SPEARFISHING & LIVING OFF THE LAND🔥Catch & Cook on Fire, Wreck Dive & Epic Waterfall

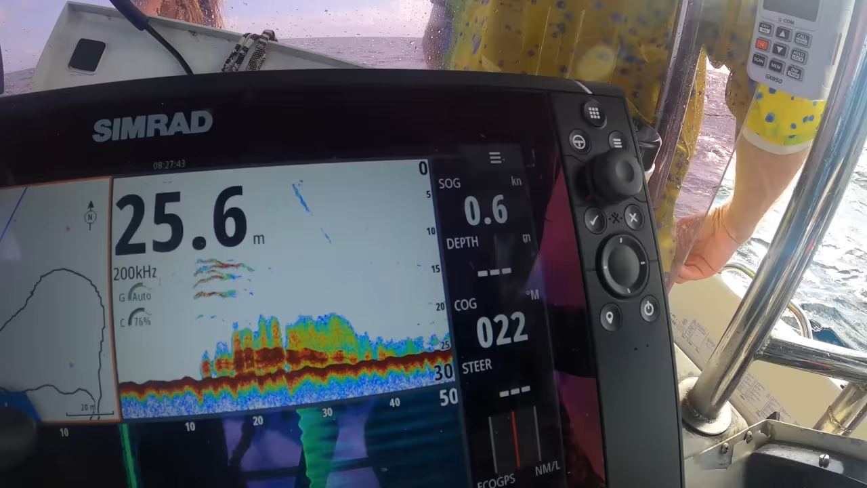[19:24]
On screen: depth 25.6 m, speed 0.6 kn
So there's meant to be a wreck here in around 25 meters of water,